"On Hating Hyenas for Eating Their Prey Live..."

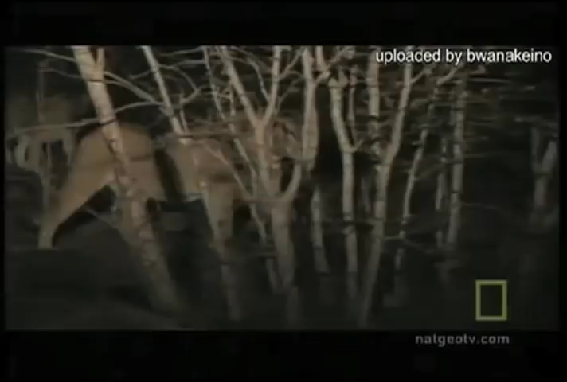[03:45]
Left for dead with two broken legs, it has spent the intervening hours trying to drag itself toward cover.